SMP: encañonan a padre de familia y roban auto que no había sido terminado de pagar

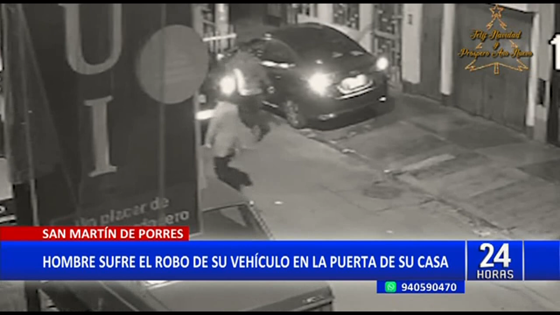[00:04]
Menos de 30 segundos le tomó a esta banda de delincuentes robar este moderno auto en San Martín de Porres. Todo sucedió pasada la medianoche del último sábado, cuando el dueño de esta unidad regresaba de abastecer combustible. Sin imaginar que la puerta de su casa se convertiría en el escenario de este violento asalto que por poco le cuesta la vida.